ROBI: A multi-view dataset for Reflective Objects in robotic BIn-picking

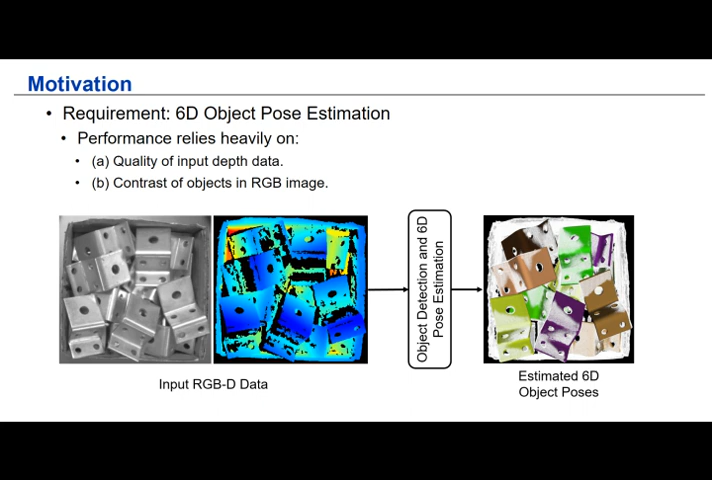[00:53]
And in order to have the reliable 60 object pose estimation, the following information is generally required. The good contrast of objects in RGB images, and the high quality of the depth data.
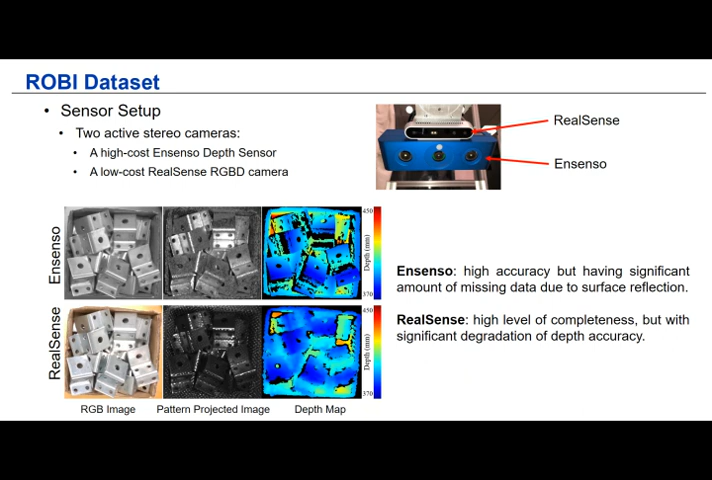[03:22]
but there is a large amount of missing data because of the surface reflection. And in comparison, the depth map captured with RealSense has a higher level of this completeness, but its depth quality is much worse.
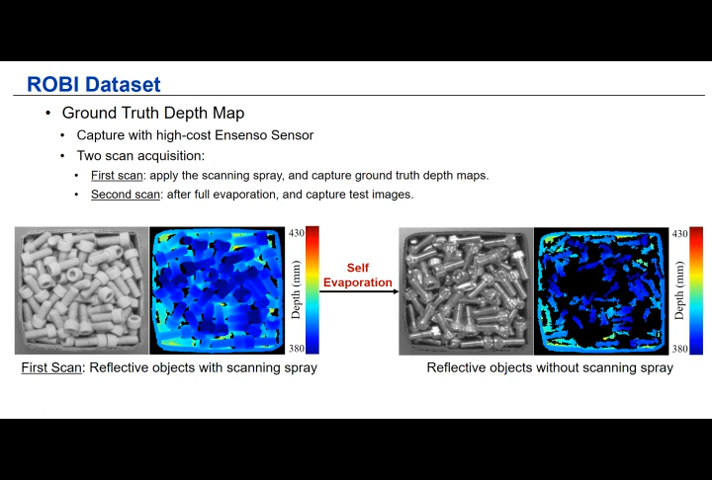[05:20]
And in the second scan, we wait for the self-evaporation of the scanning spray and capture the raw data. Here, we can see how good the depth data is for the objects with scanning spray. And to label the ground true for the 60 object poses, we also apply this multi-view depth fusion on the ground true steps maps. And we can see the quality of this reconstructed mesh is quite good for the ground true labeling.
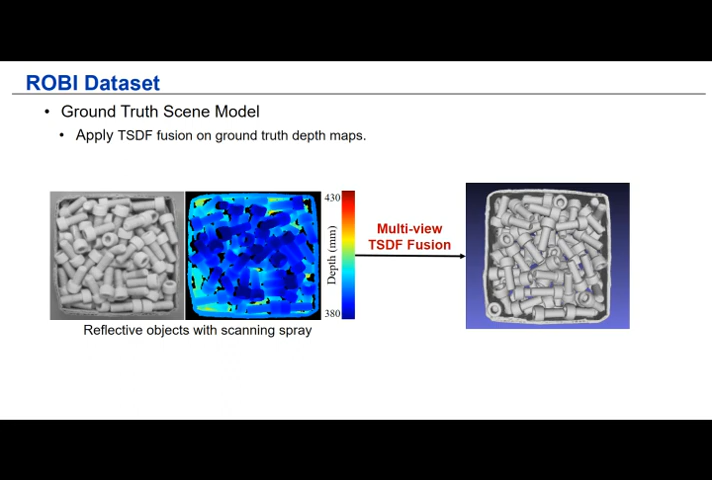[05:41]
And for each object, we provide two types of these object models.
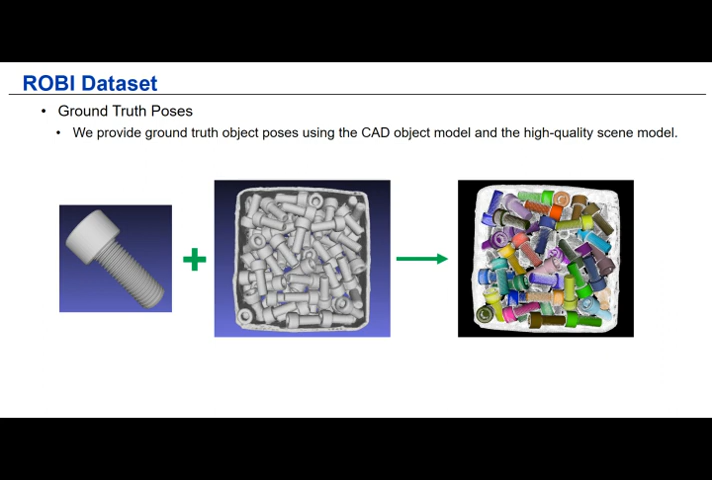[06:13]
And here are some examples of the labeled object poses.
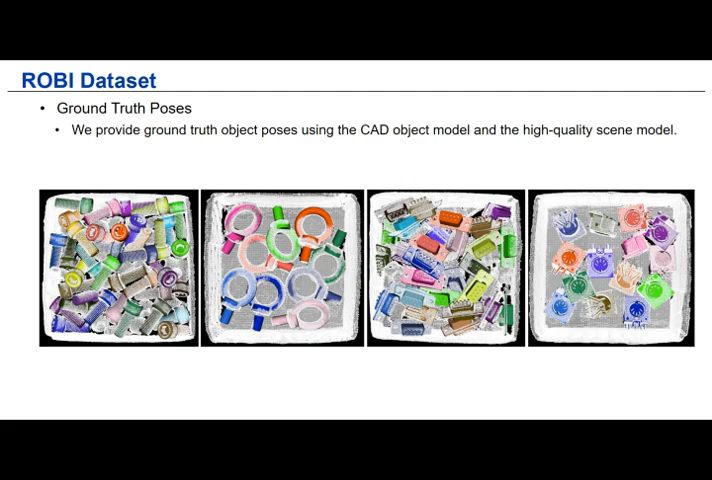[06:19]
So our Robi dataset can be used for evaluating different robot perception solutions for the reflective objects.
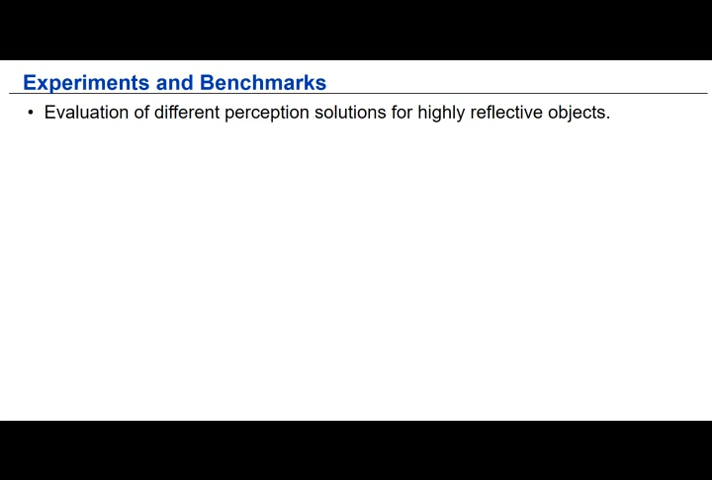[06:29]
First of all, we are able to evaluate different algorithms for object detection and the 60 pose estimation. And because we also have the ground true steps maps,
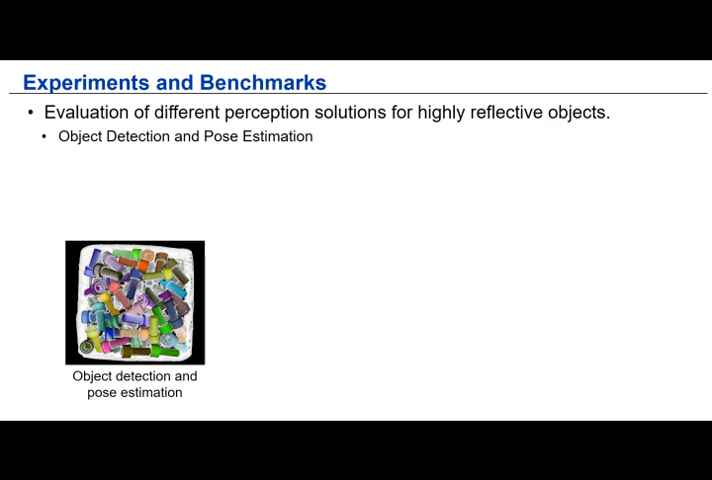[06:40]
we can evaluate the multi-view depth fusion and other depth related tasks, like the depth completion and the stereo matching.
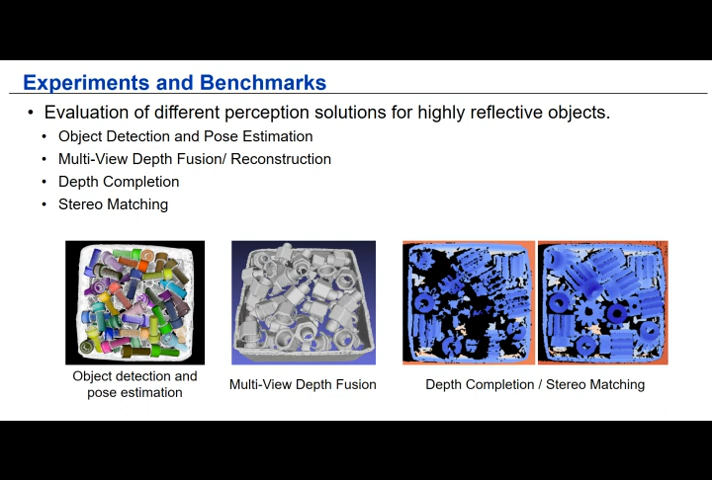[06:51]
And in this paper, we evaluated several algorithms and provide a benchmark
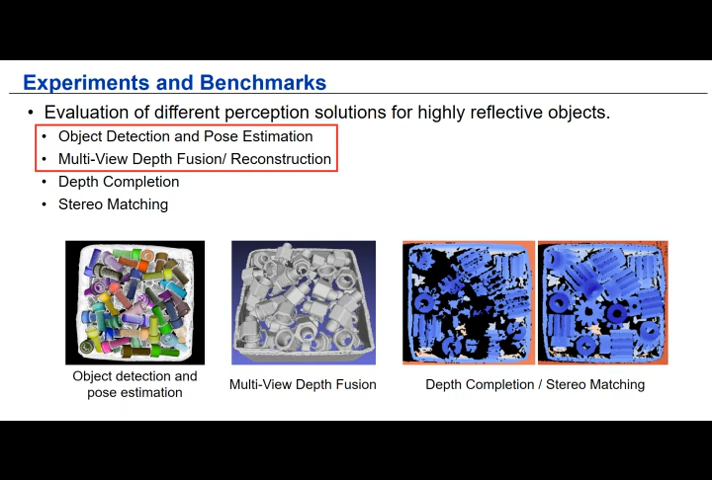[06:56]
for object pose estimation and the multi-view depth fusion. We tested two methods for evaluating the depth fusion.